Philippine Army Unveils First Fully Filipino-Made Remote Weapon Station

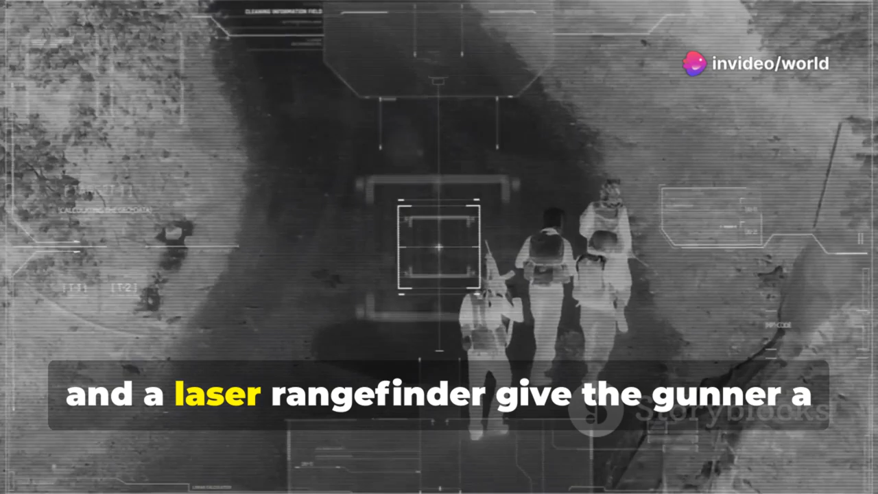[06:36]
High-definition cameras, thermal imaging, and a laser rangefinder give the gunner a decisive edge, day or night.